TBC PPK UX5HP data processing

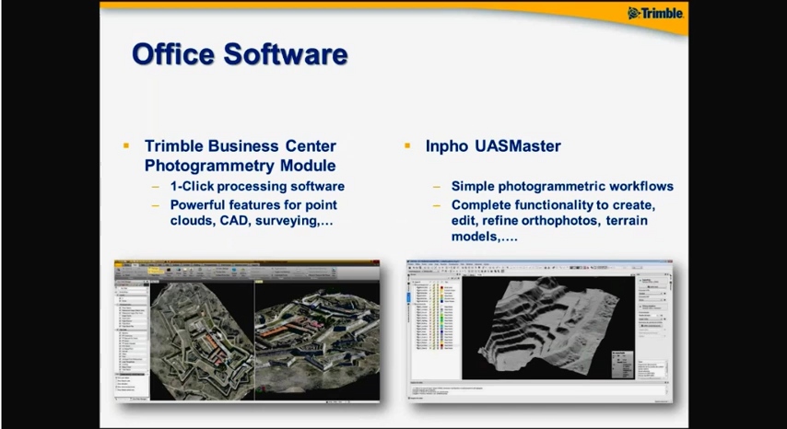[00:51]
It has an ability of course to edit, refine any of your deliverables or in between deliverables. Generate very accurate terrain models or DTMs and stuff like that. Cool.